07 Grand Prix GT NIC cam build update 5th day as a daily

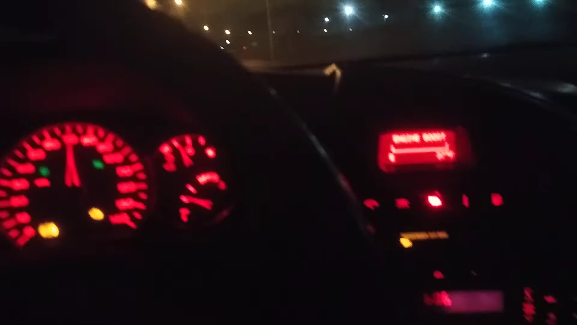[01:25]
I'd really like it to be a little louder on the exhaust tone. But, just cruising 70 at 2,000 RPMs.